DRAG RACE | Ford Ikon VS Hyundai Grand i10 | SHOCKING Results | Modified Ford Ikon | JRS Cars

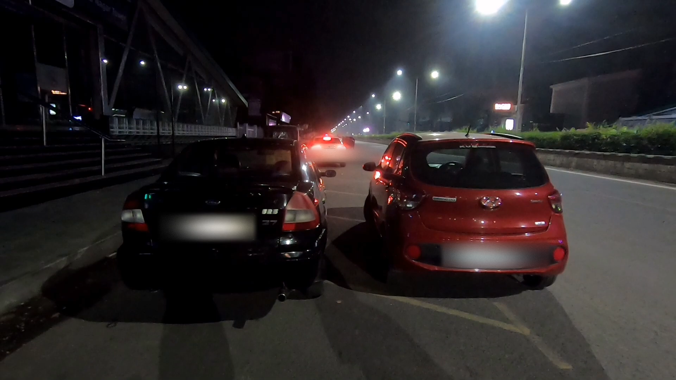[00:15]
hey guys welcome in today's video we'll be drag racing my 2005 ford icon
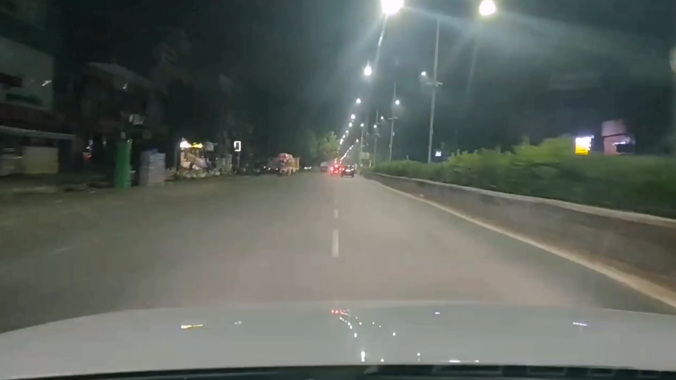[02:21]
so guys the icon got off to a good start thanks to its minor transmission and lighter weight and got off to an early lead the i10 on the other hand had a slightly slow launch thanks to its torque converter automatic but once it got going it was only a matter of time before start reeling in the icon and
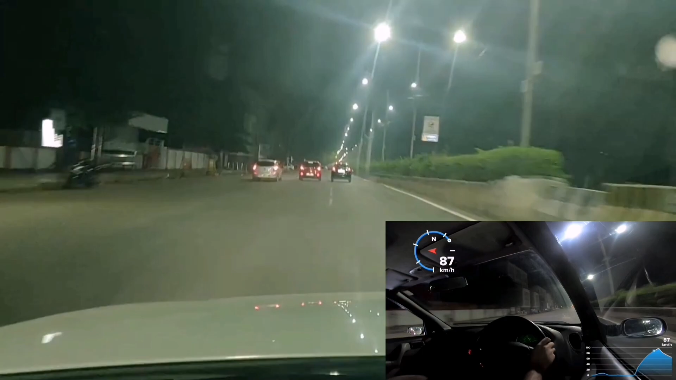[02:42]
by around 90 kph the car went ahead thanks to its modern technology and more power the icon however did perform very well for a 15 year old car that was down on power when compared to the modern i10 so guys to answer the question which nobody really asked the grand i10 is faster when compared to a 15 year old icon so that's that anyway